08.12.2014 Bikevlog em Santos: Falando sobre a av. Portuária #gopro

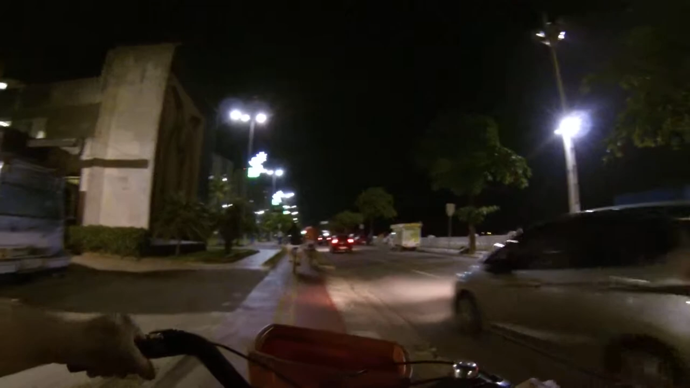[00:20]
Santos, ciclovia da ponta da praia
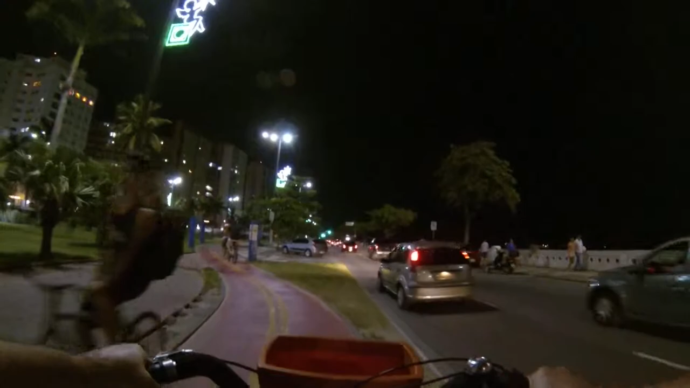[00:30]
Fazendo um pipe vlog Nessa super noite aqui, olha Uma noite muito agradável Bem agradável de segunda-feira Nascendo aqui pela aula de Santos Hoje indo em direção à ponta da praia
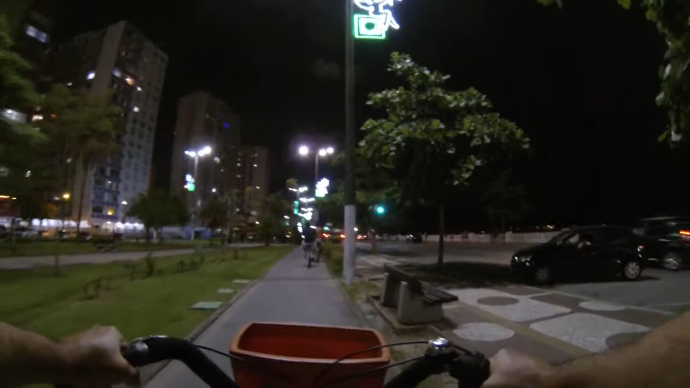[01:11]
Algumas ciclovias aí Que estão sendo construídas
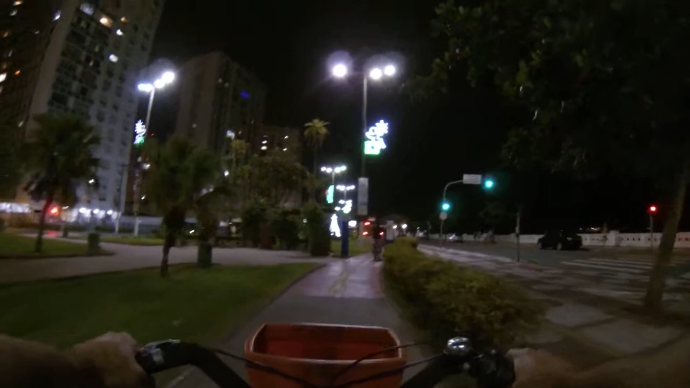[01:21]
Canal 4 Canal 5 Canal 6 Os canais de Santos
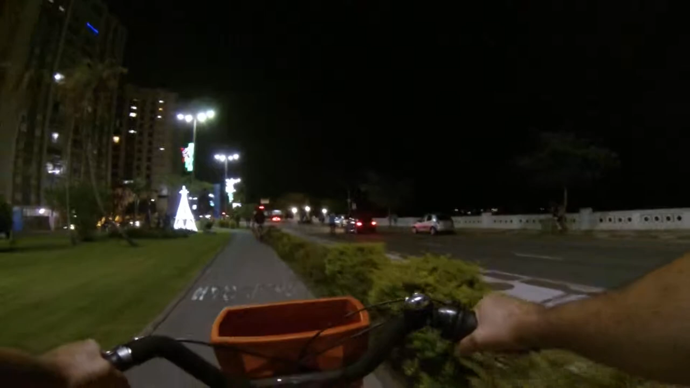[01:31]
Aqui a gente vê o enfeite De Natal As luzes de Natal de Santos E Vamos continuar Vamos agora dar uma aceleradinha Vamos atravessar lá Para
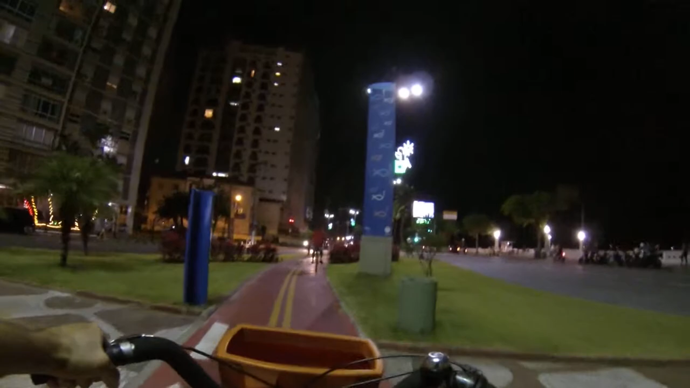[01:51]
A região aqui da ponta da praia Ciclovia de Santos Você vê que tem um semáforo exclusivo Para os ciclistas Lógico que você tem que ficar de olho Nos automóveis Porque Às vezes a pessoa está distraída E hoje em dia com
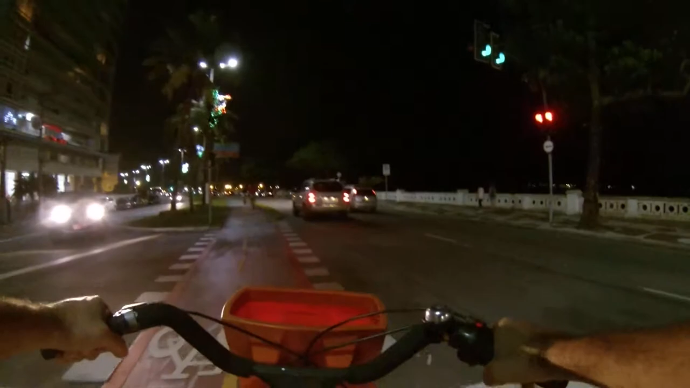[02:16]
Uma coisa muito séria Que a gente tem observado
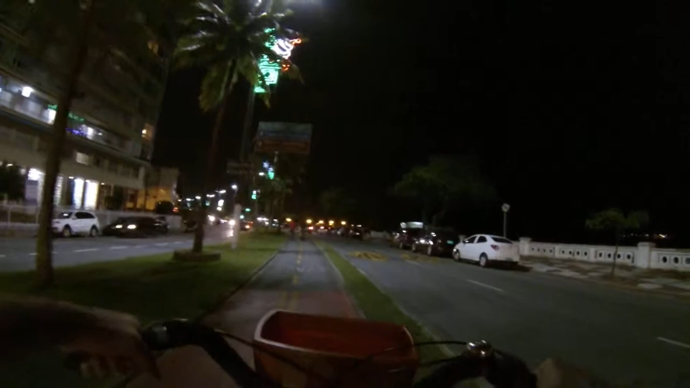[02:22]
É o uso do celular As pessoas estão usando muito O celular dirigindo Então Está tirando E dando muita atenção Das pessoas É difícil Porque o vício do celular É uma coisa assim Os aplicativos Complicado
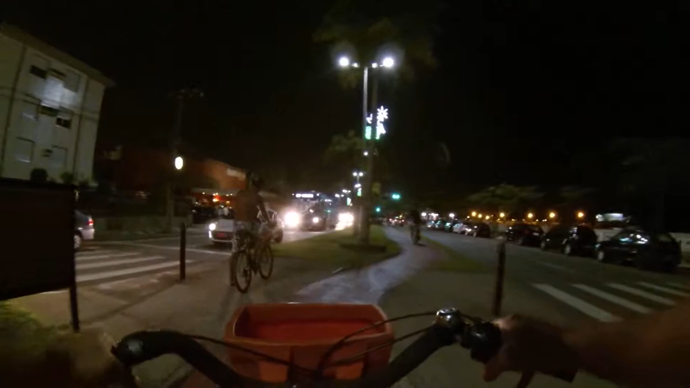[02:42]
Aqui a churrascaria Tertulha À direita O deck do pescador
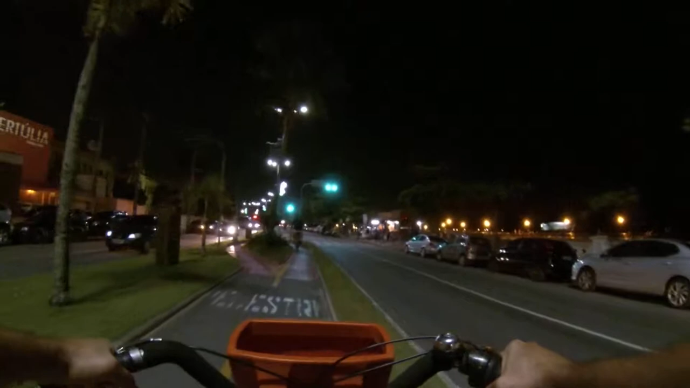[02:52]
E A gente vai indo À esquerda O museu de pesca
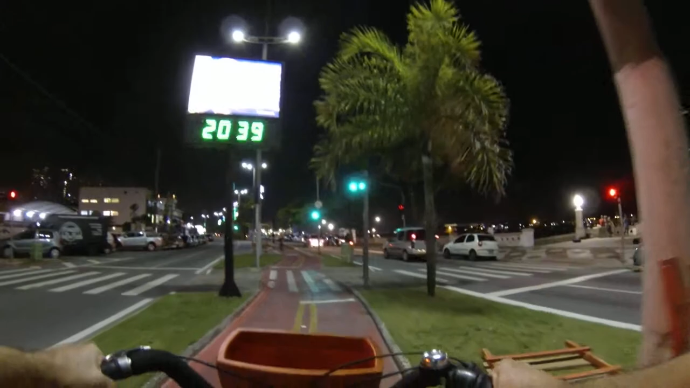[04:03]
Então trabalhava Fazia uma espécie De fogo cruzado Para proteger A entrada da Vila de Santos
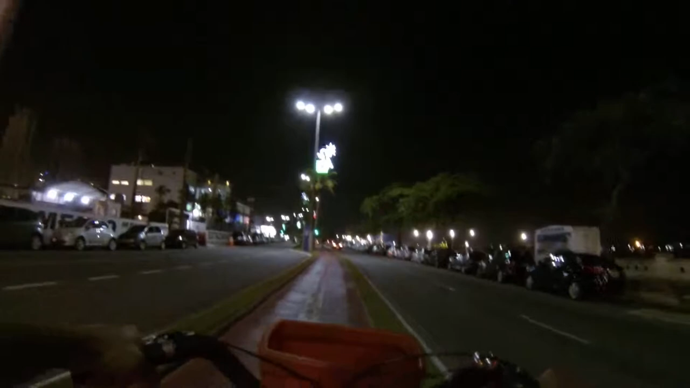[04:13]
Porque havia um Basões piratas No século Dezessete Né Quinze, dezessete Dos anos quinhentos Dos anos mil e quinhentos Mil e seiscentos Mil e setecentos Então essas fortalezas Foram construídas Para proteger A cidade Olha aqui temos Clube de Regatas Vasco Da Gama A gente passou ali Pelo regatas Pelo terreno Do antigo Regatas Santista Vamos seguindo aqui
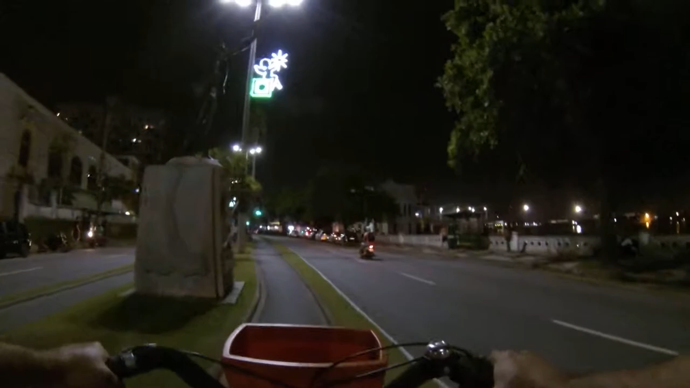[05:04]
A minha direita Tem a Ponte dos Práticos Lá saem As barquinhas As catraias Que vão lá Para a Pouca Farinha Para Santa Cruz dos Navegantes E para a Praia do Góris À esquerda Temos o Saldanha Clube de Saldanha E A gente vai filmando Um pouquinho Da ponta da praia
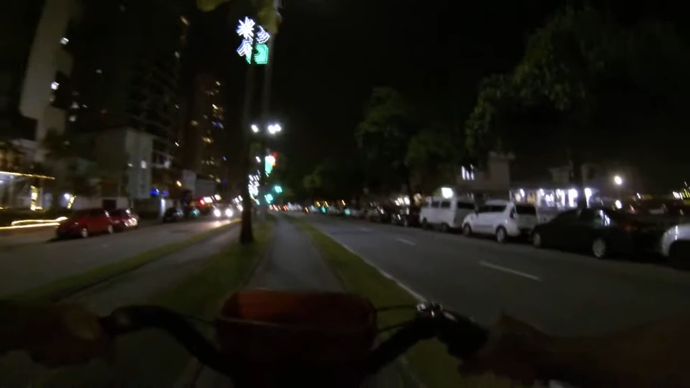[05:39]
Olha hoje Hoje é dia 8 de dezembro 2014 Estamos ainda Na primavera Mas a gente já tem Tudo com cara de verão O calor está bem quente Aqui dá para passar
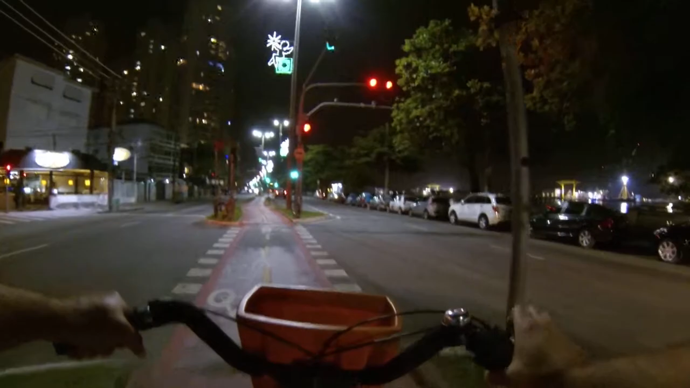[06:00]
Vamos seguindo em frente Deixa o carro passar Que não tem prioridade O sinal de contas O sinal está aberto Vamos ver assim Está tranquilo Tá
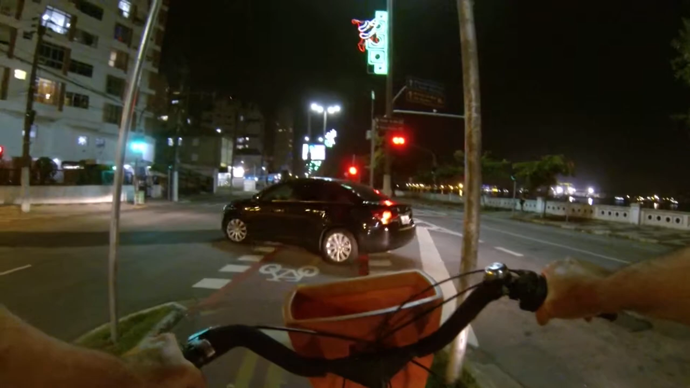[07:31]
O canal 7 Foi o último canal Construído em Santos Vamos ver esse espaço aqui
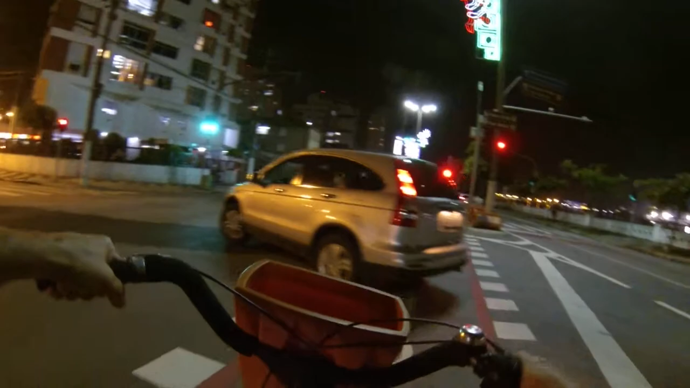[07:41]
Vamos seguindo até
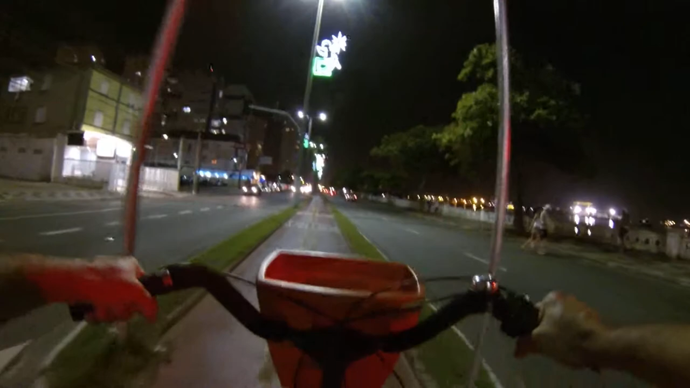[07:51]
Aqui tem Geralmente Aqui quando tem Dias de temporada Dependendo da balsa Já tem fila Já tem filas E olha Esses prédios aqui Que a gente vê À esquerda São todos novinhos